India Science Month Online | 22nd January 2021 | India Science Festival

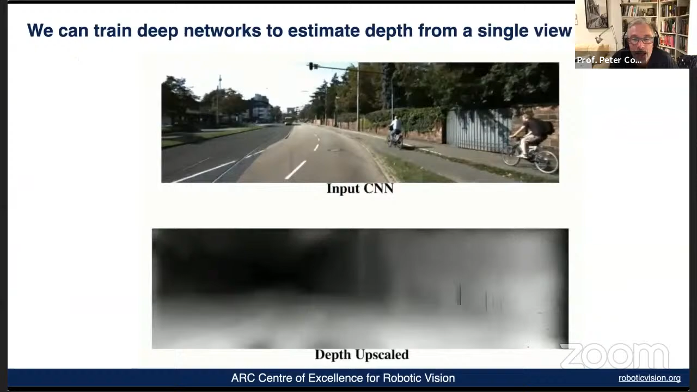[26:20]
We can imagine the depth in the scene. So the bottom picture here, things that are bright are close to me and things that are dark are further away. So it's imagining the three-dimensional structure
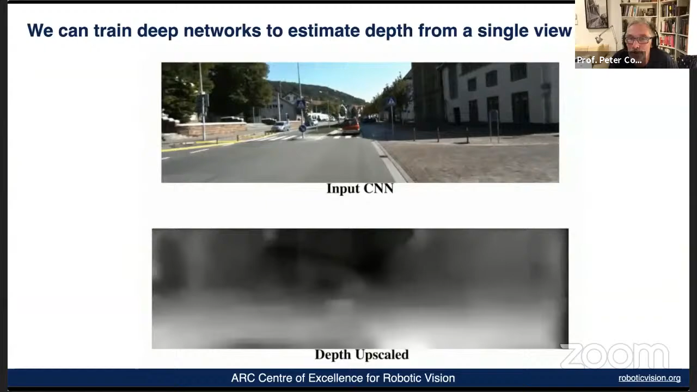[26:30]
of the world from a strictly two-dimensional picture that we see at the top. In this picture, the bottom image, the pixels have been color-coded according to what sort of object they are. So the pink represents ground, blue represents a car, red represents a human being. And so this is very valuable information from a robot,
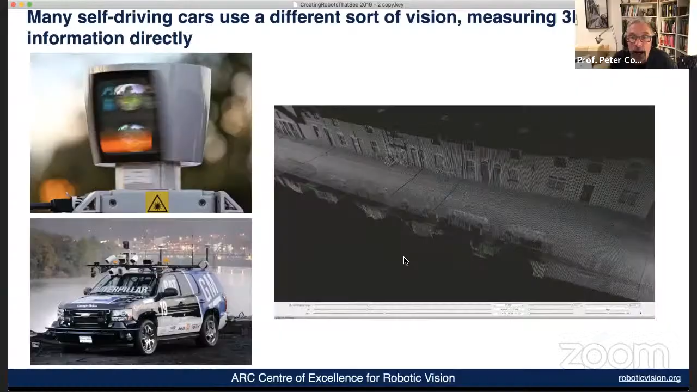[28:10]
What we see here is that the way a lot of these self-driving cars today are visualizing the world is using not cameras, not anything like our eyes.
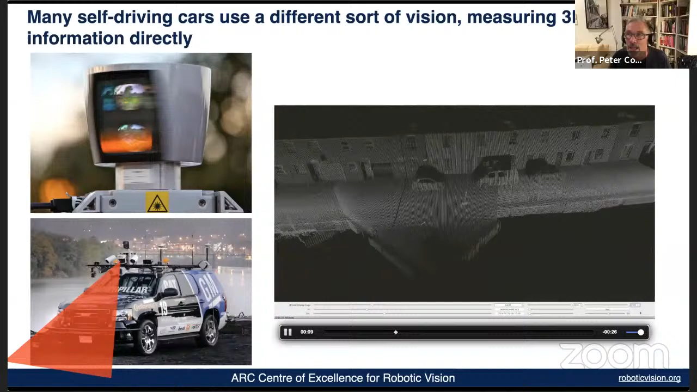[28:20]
They use other sorts of sensors where they reflect laser beams off everything in the world and create real three-dimensional images of the world directly. But Tesla is gone sort of against the current, and they have a lot of cameras in their car.
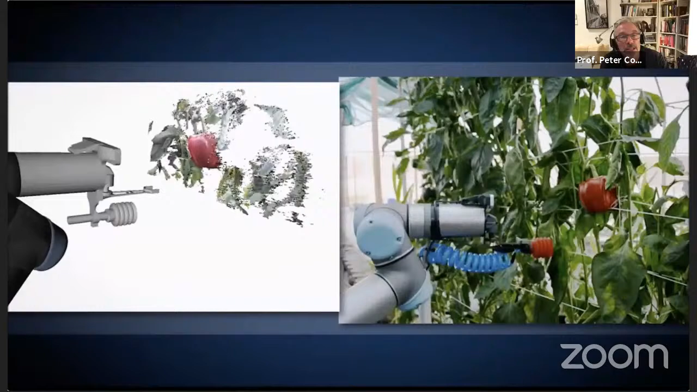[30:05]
And on the left-hand side, you can see the robot's conception of the scene.